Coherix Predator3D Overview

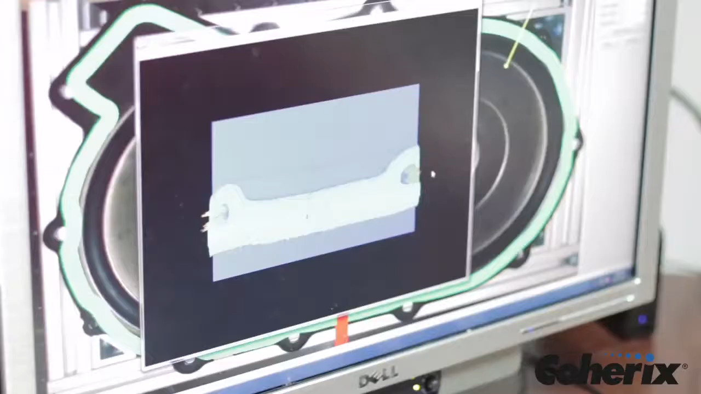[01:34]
A cross-section or 3D rendering of the bead can be shown at any point to provide a more detailed visualization of the accuracy of the dispensing processing process.